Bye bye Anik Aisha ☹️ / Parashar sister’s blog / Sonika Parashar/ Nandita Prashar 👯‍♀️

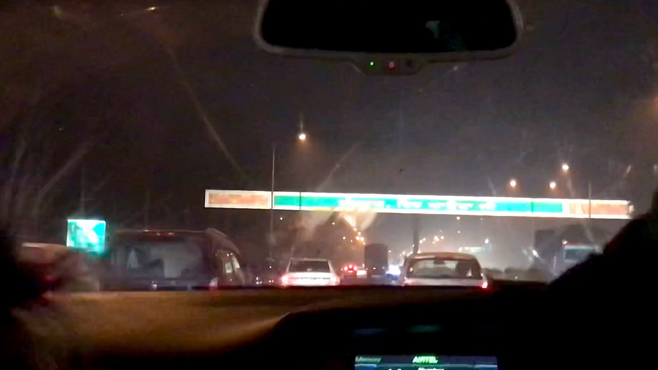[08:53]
जाम बड़ा तगड़ा लगे इतने पटियाले, बस स्टैंड करके इन्होंने किया ही ना, मैं तो इतने निकलते अद्धा घंटा च फसा रहा।